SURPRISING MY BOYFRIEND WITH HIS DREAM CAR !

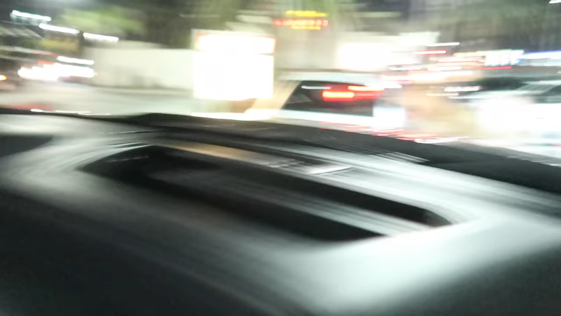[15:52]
Jacob just did this turn and he didn't hit the curb.